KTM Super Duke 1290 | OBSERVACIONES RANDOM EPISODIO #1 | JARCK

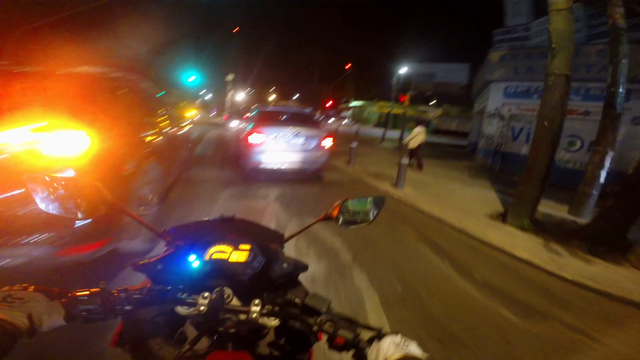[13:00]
más, ¿qué onda? Ser motociclista implica eso, estar jugando a esquivar los baches, coladeras, topes, piedras, cualquier cosa que esté en el camino, hay que esquivarla porque si no, duelo. Ah, y todavía pone cara de que yo tengo la culpa, ¿no?